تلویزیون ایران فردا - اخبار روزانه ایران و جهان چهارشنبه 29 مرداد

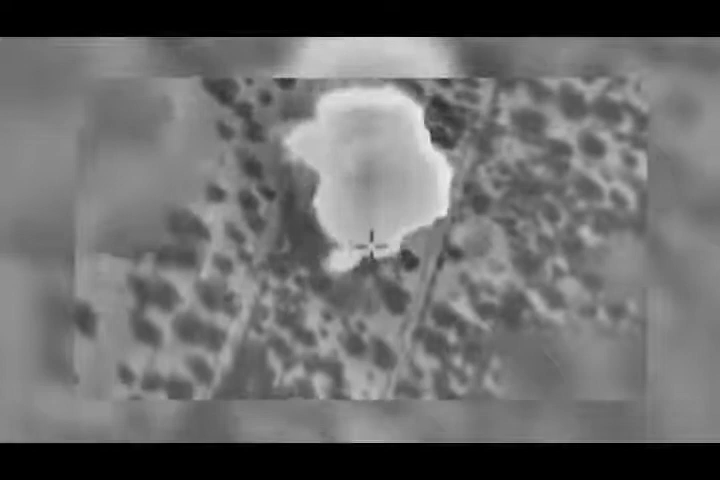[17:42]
هدف موشکای یک فروند جنگنده اسرائیل قرار گرفته است به گفته این شاهدان هاپیمای افشانزه
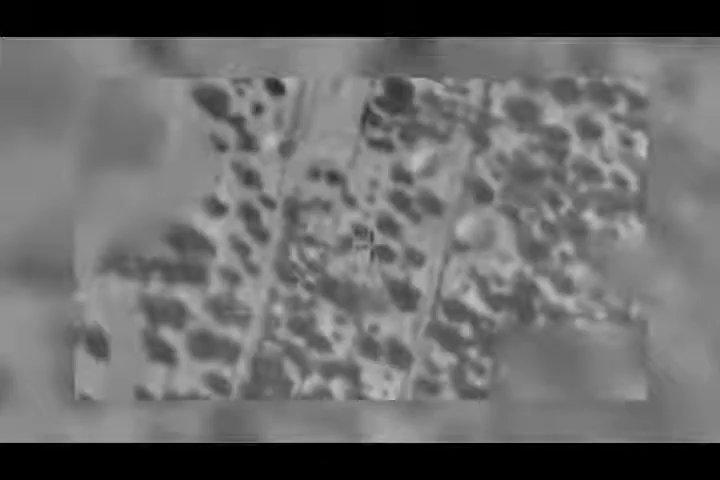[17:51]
اسرائیلی در سکم سه فروند
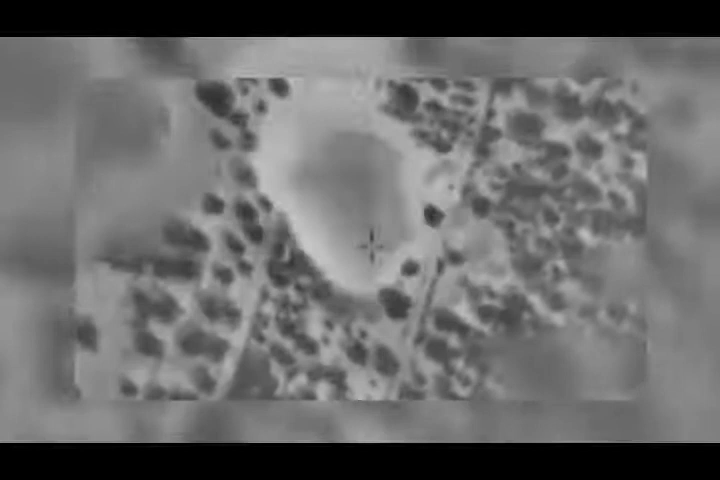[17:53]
موشک به سمت آن خانه شلی کرده که به مرگ یک دختر
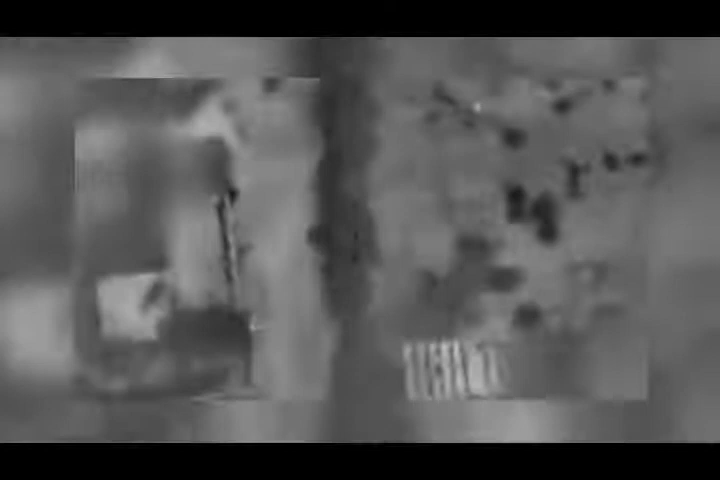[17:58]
بچه و یک زن انجامیده و شانزده نفر دیگر را نیز مجروح کرده است نیروهای امدادی گمان دارن که هنوز برخی از ساکنان این